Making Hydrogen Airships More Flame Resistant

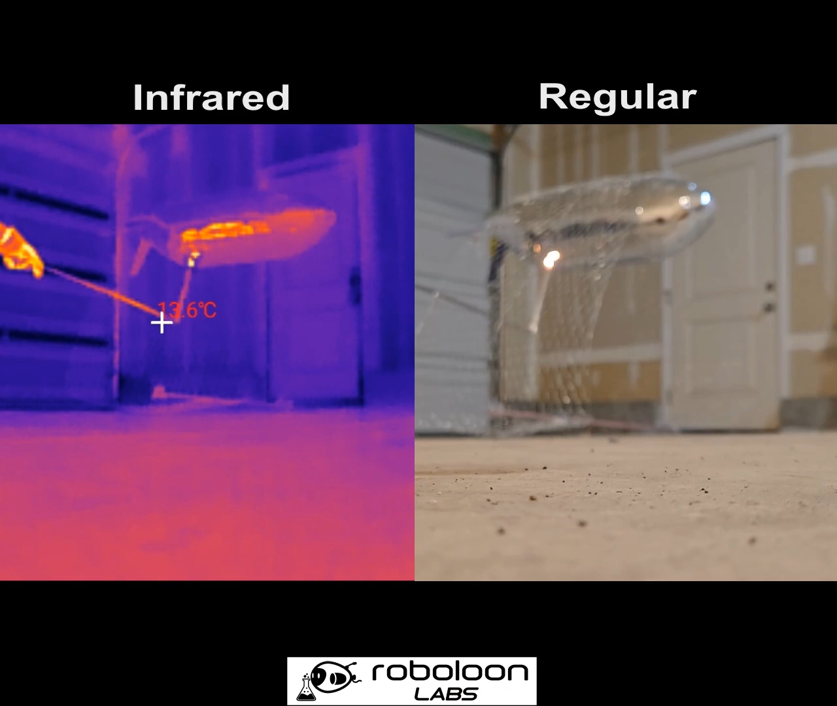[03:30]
As you can see, the moment the fire touches the envelope, the whole thing bursts into flame.
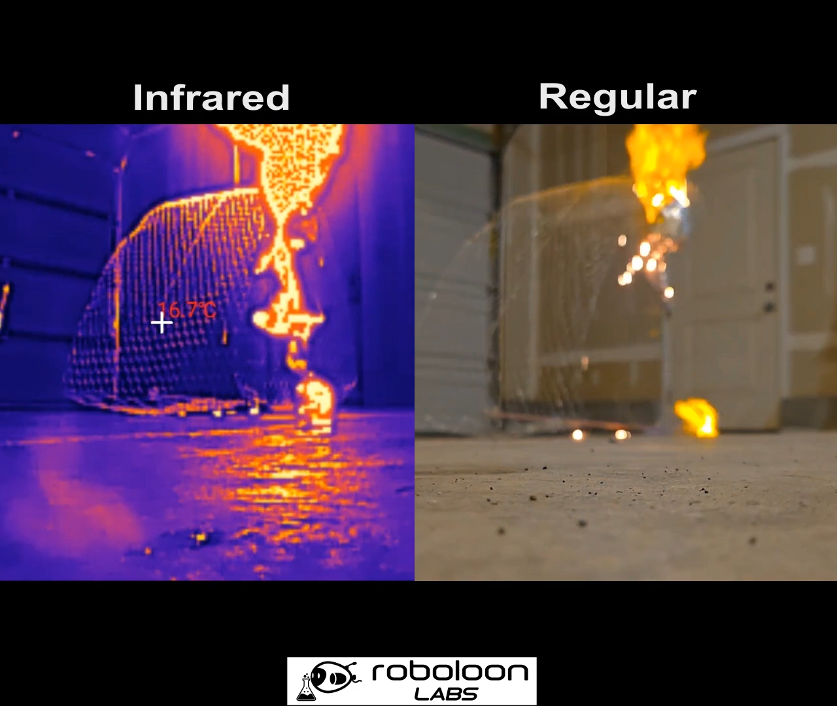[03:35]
On screen: spot 16.7°C
And even after the initial hydrogen fire is out, secondary fires continue to burn for some time.
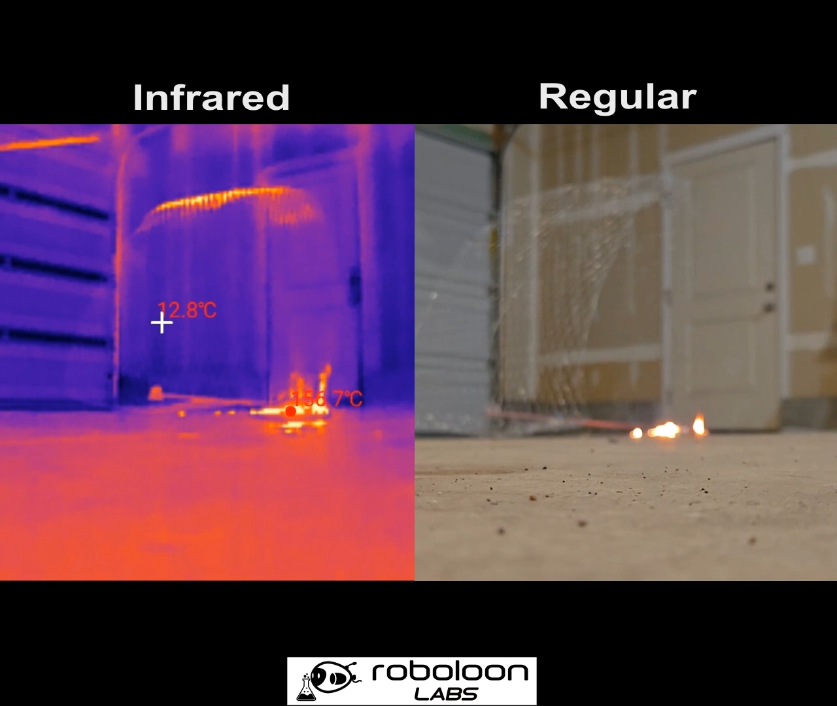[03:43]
On screen: spot 12.8°C
This could pose significant danger to the environment you're flying in, and so obviously we want to avoid that.
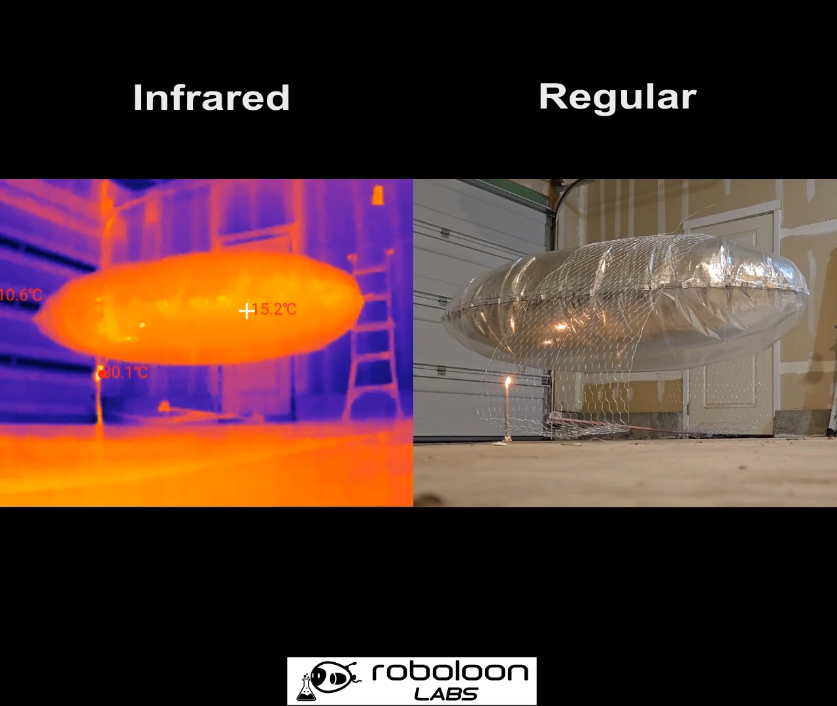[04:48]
On screen: spot 15.2°C
Let's put the flame to this envelope and see what happens.
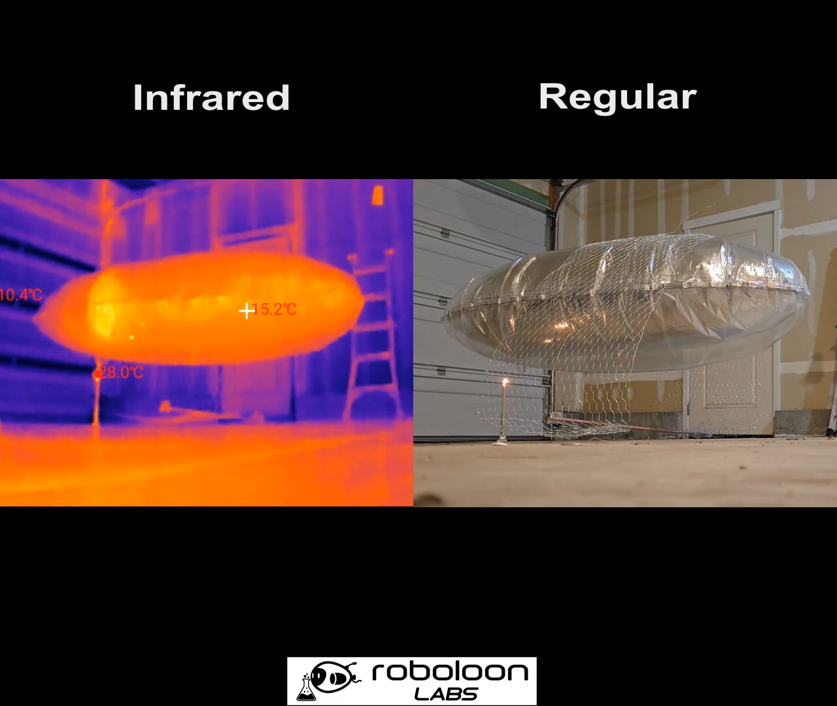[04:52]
For the first test, I put the flame to the bottom of the envelope. You can see it start heating up the bottom of the envelope in the infrared view. But the moment the envelope is breached, that carbon dioxide comes out, and it gets drawn up into the flame and it puts it out, leaving nothing but a small hole. Then, I patched the hole in the envelope with some tape and re-pressurized it with carbon dioxide. Now we will test the top buffer, the nitrogen filled one.